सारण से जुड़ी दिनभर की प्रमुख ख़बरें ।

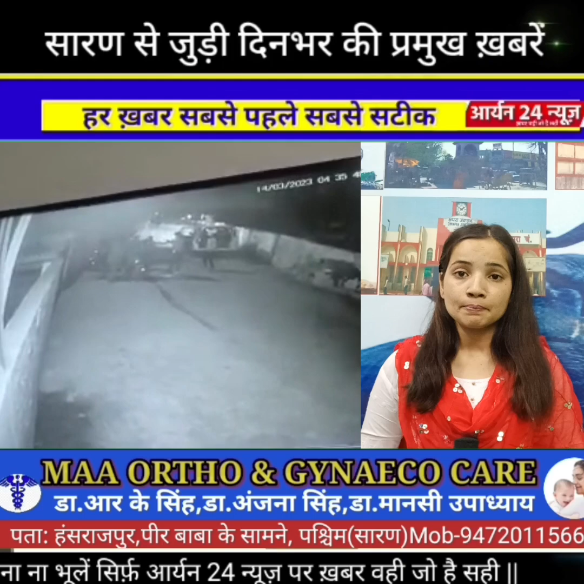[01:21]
सकार्पियों में बैठा कर चले जा रहे हैं सुनिल राई का अपहरन उनके साधा इस्थित कार्याले से हुआ है कार्याले में लगे CCTV में सभी वर्दा कैद हो गया है लेकिन अहले सुबह कार्याले
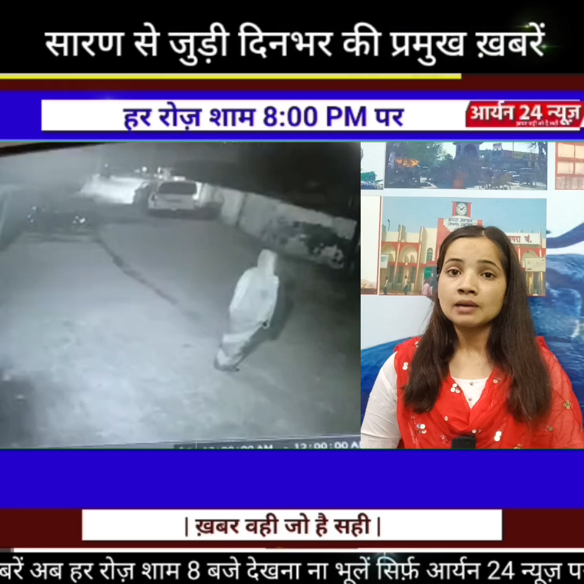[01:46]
जोरो पर है फिलाल पुलिस सिटीवी के अधार पर जाज कर रही है